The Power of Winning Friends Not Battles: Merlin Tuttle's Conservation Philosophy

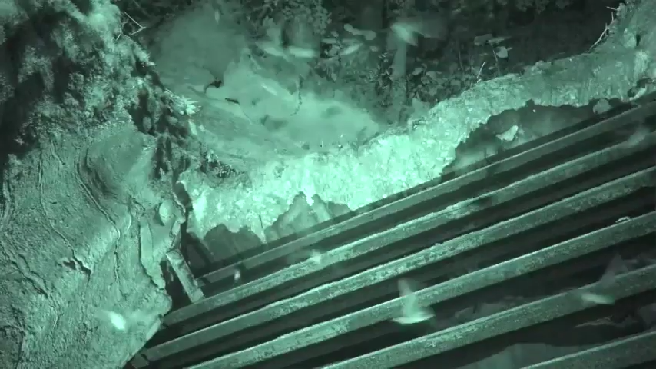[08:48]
Unknown even to most bat researchers,
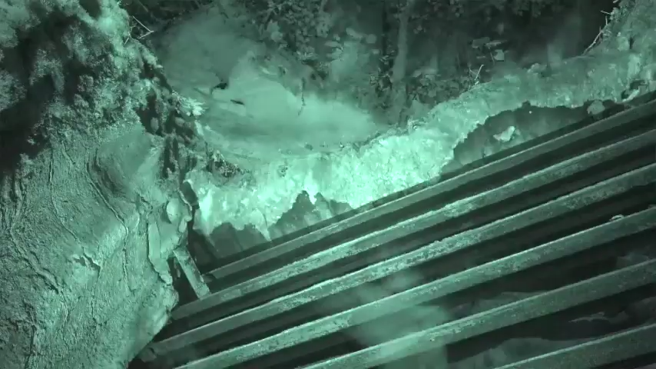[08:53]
millions of bats had moved into these
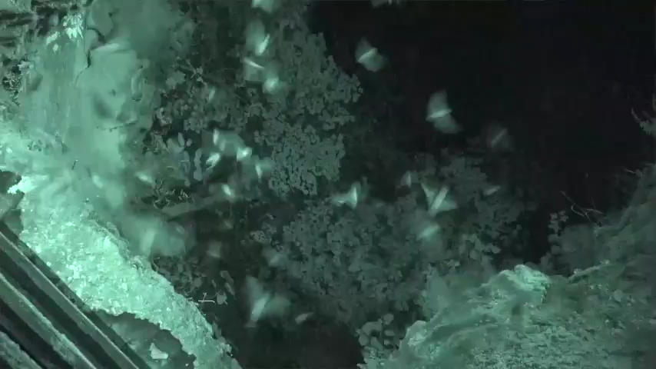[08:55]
shelters of last resort when their original homes and caves had gradually been lost to commercialization, disturbance, and permanent destruction.